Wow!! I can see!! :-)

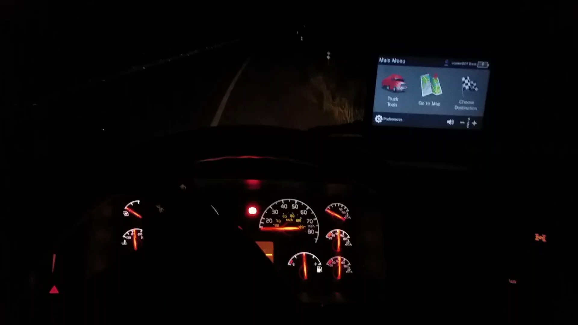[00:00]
Good evening folks, I just want to bring to you attention about how the light effect inside of a
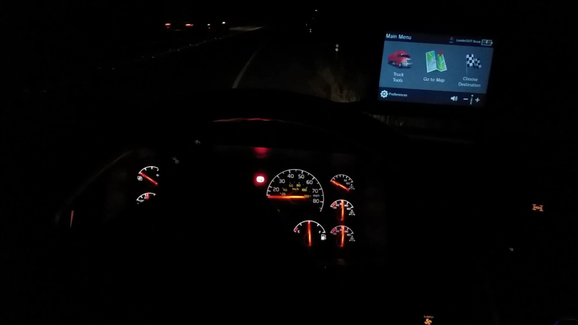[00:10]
vehicle can be very stressful going down the road with a lot of your lights here on the dash and other things inside the vehicle.
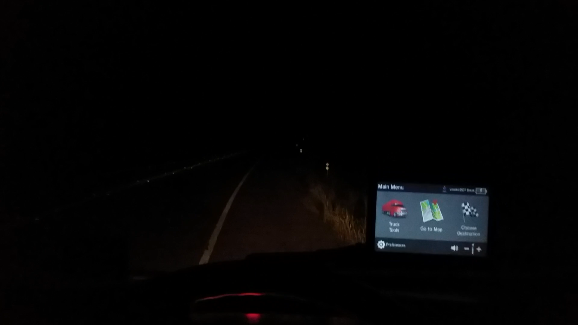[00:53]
looking out the window and at night time it makes it very stressful
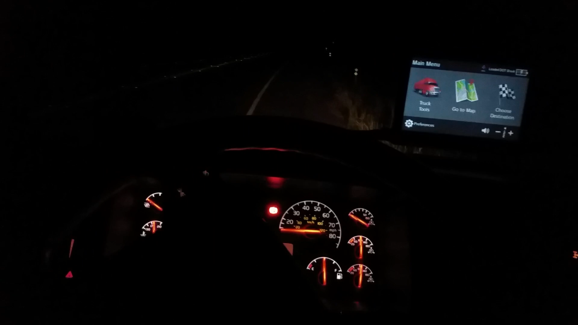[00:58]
and so I'm just pointing this out so that you know maybe be a help if you could you
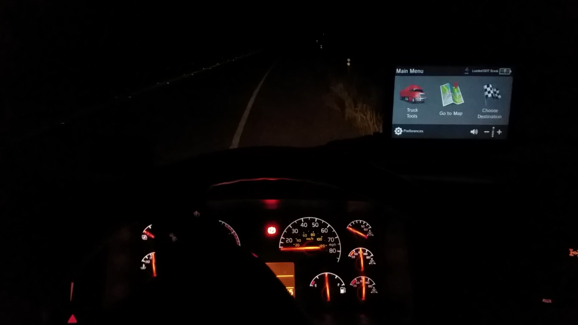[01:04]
know all the inside light you know
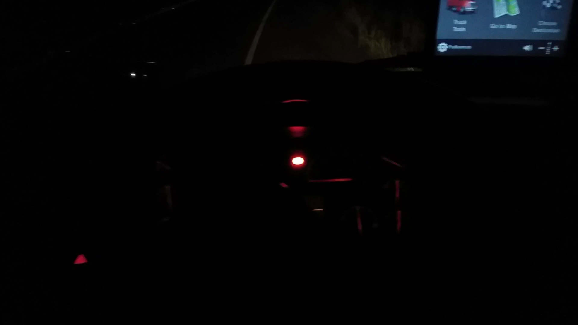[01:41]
and um and like right here on my GPS I can uh go here that's right here's uh one of the newest ones that's out I can uh go here on my dash I mean on my uh GPS and I can darken the darken it down
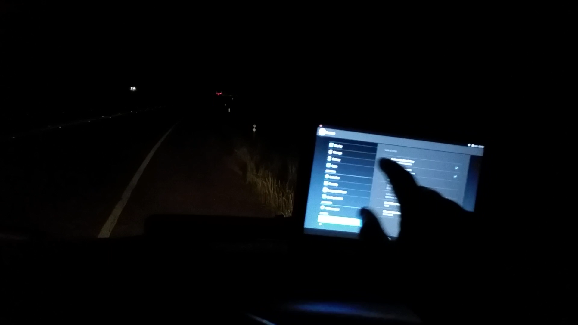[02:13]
that way I don't have to worry about go to brightness then go down about halfway on it a little more than half
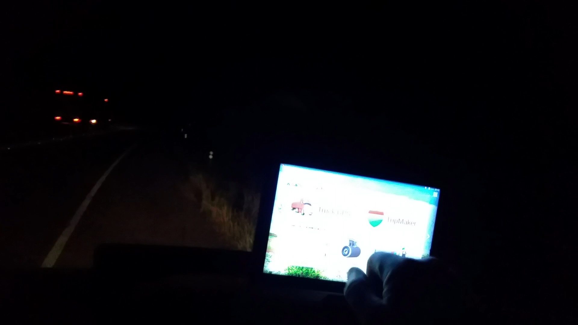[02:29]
that way when it goes back see it's not as bright coming into the window
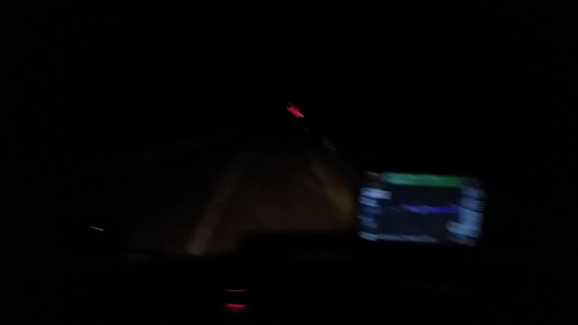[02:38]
and that way you got all these lights down see my phone goes out you know it goes you can turn your phone brightness off